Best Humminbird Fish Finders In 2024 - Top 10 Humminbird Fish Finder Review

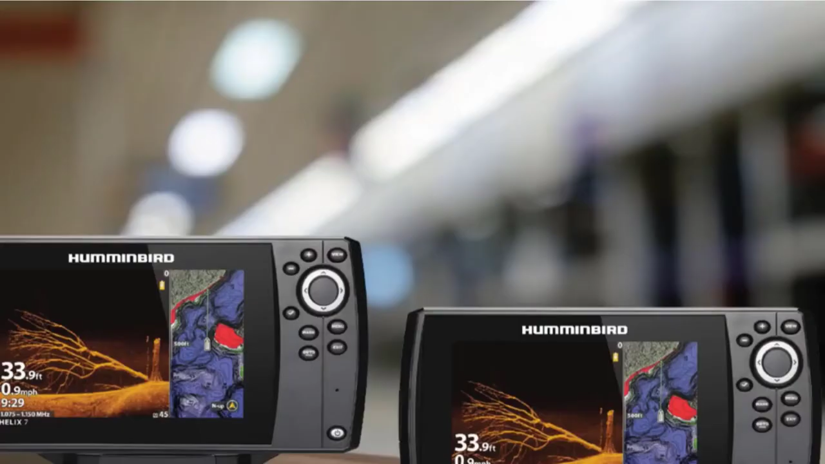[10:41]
On screen: depth 33.9 ft
For down imaging, the transducer uses two oval beams with a coverage of 75 deg at
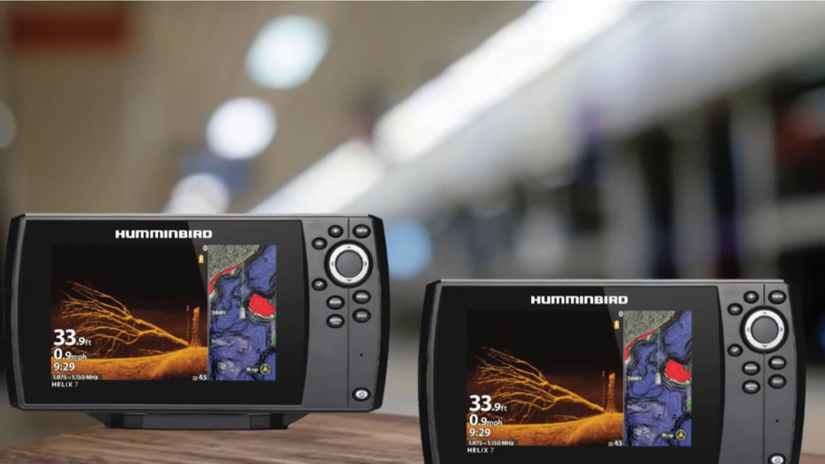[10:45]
On screen: depth 33.9 ft, speed 0.9 mph
440-500K HZ and 45 deg for the mega die mode at 1075-1150K HZ. The maximum depth range for the down imaging sonar that can be reached with this transducer is 354-106M. For dual-spectrum chirp, the transducer covers the three sonar modes supported by the unit. These are narrow, wide, and full. The narrow beam is 25 deg, while the wide beam is 42 deg. The full beam is variable.
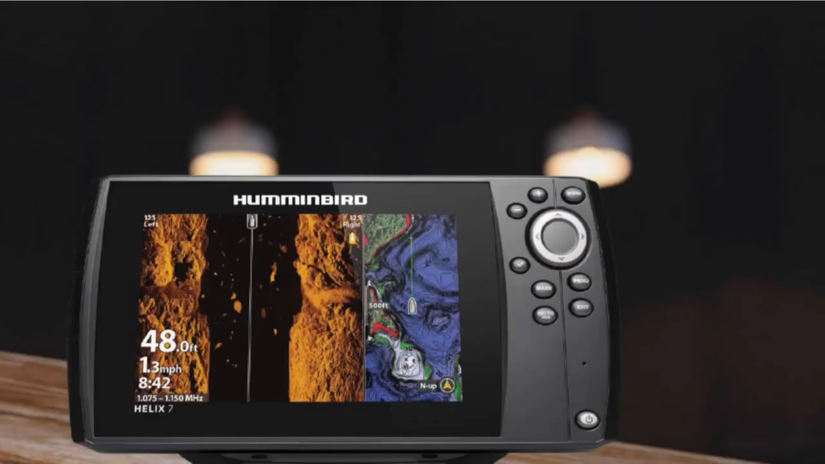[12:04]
On screen: depth 48.0 ft, speed 1.3 mph
lakes and coastal waters, it supports Lake Master and Smart Strike Fishing charts. It is also AutoChart Live enabled. This application gives you the possibility to map your own lake and create your own custom fishing maps with the most up-to-date contours. The unit makes available three sonar technologies. These are dual-spectrum chirp, down imaging, and side imaging.
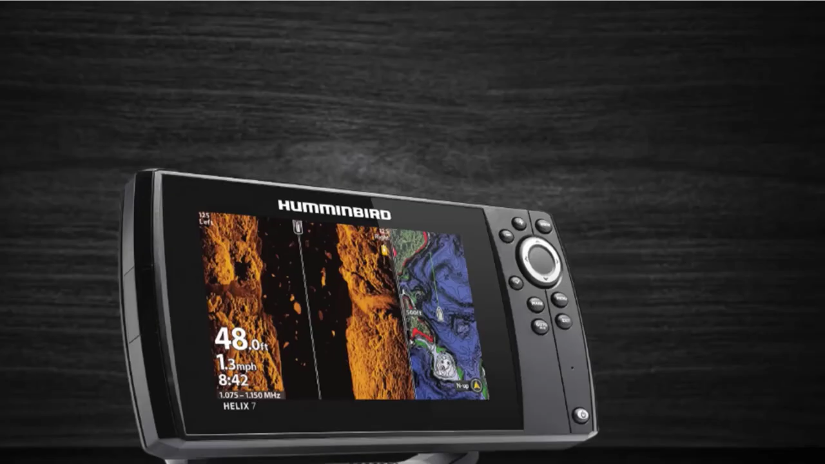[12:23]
On screen: depth 48.0 ft, speed 1.3 mph
As its name suggests, it has mega modes for the sea and dice sonar. It comes with the XNT9 HWMSI-150T transducer, which supports all three sonar technologies provided by the unit.
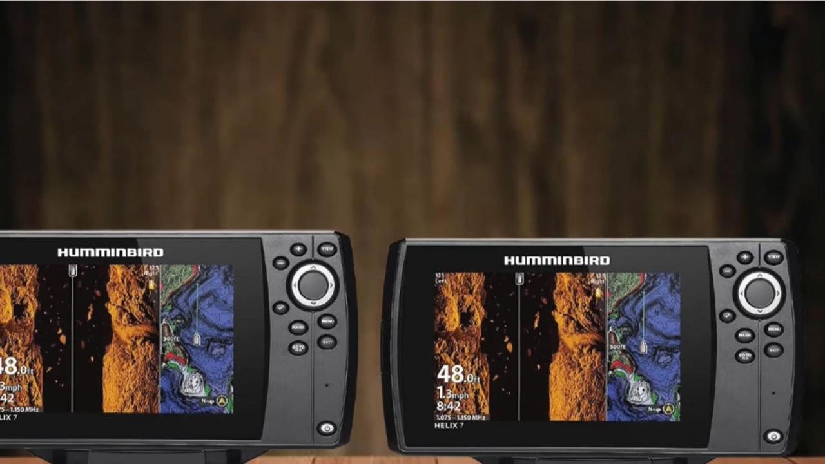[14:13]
On screen: depth 48.0 ft, speed 1.3 mph
73 M for regular sea and 125 for it. 38 M for the mega sea mode. Finally, the number 10 position is dominated by Humminbird Helix 9 Chirp GPS G4N.
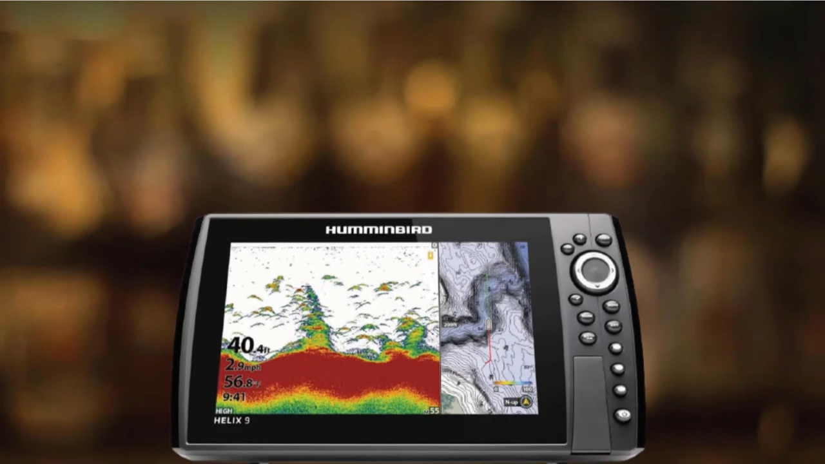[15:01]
On screen: depth 40.4 ft
It supports three main frequencies, these being 50-80-200K HZ. It comes with the XNT9-HWT transducer, which is basically a transducer for high chirp only. It supports the narrow, wide, and full modes provided by the unit. Its sonar beams are conical,
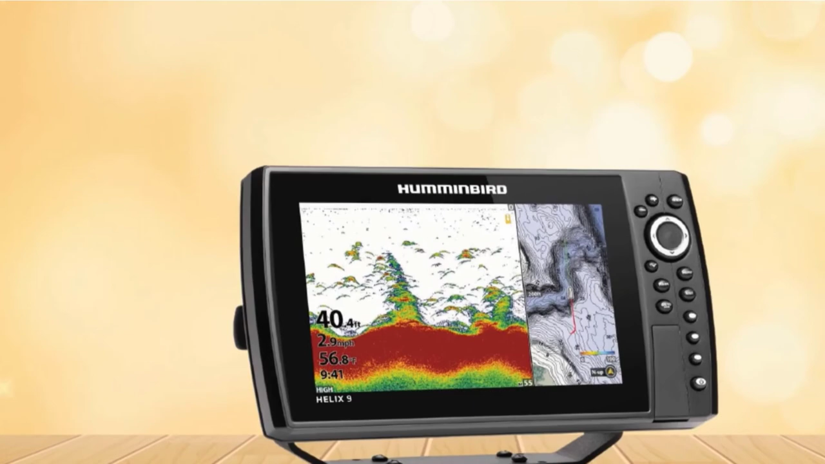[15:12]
On screen: depth 40.4 ft, water 56.8°F
with a coverage of 25-dig in narrow mode and 42-dig in wide mode.
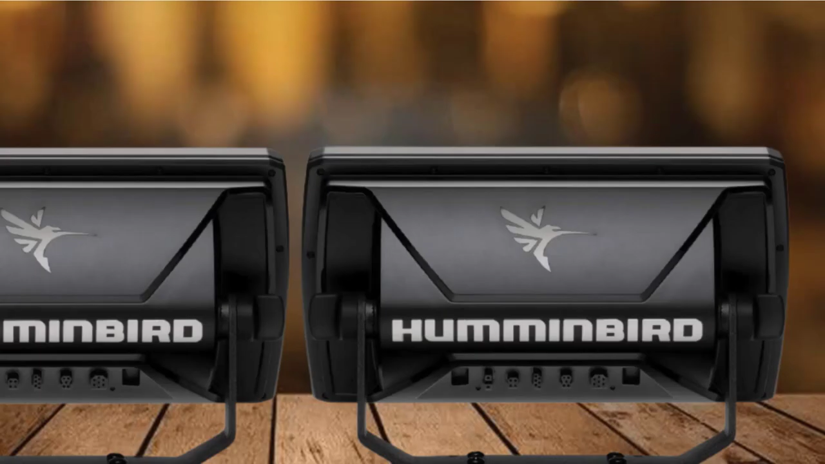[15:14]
Also, the maximum depth range that can be achieved with this transducer is 1200 for it.
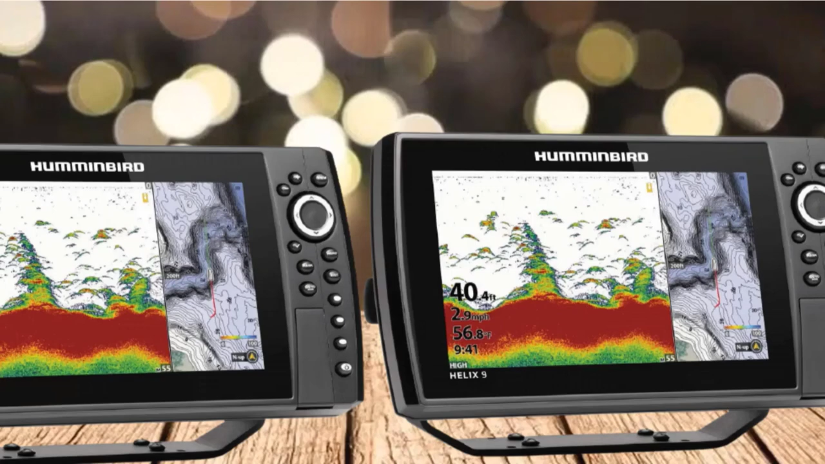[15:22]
On screen: depth 40.4 ft, water 56.8°F, speed 2.9 mph
365M The unit is also a chart plotter. It has a 1080 internal GPS receiver, which means it can provide position updates 10 times per second. It can store 47 rounds, 2,750 waypoints, and 50 tracks in its memory.
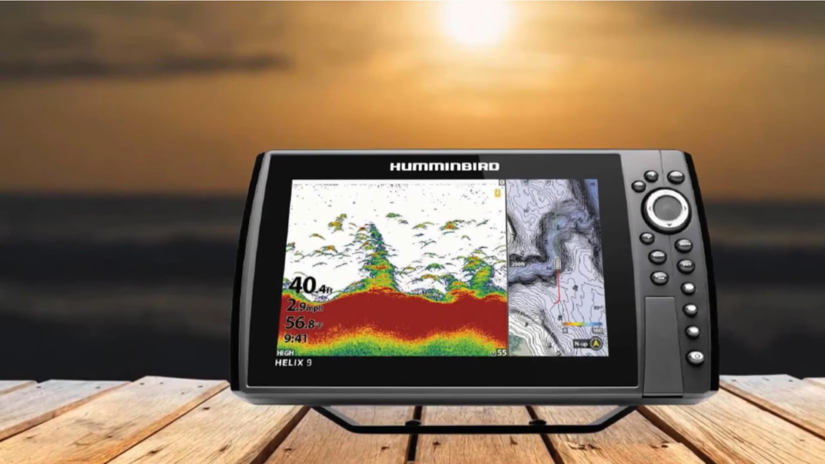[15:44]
On screen: depth 40.4 ft, water 56.8°F, speed 2.9 mph
It also has a GPS speed function and supports WAZ, MSAS, and EGNOS for position enhancement. That's all for today.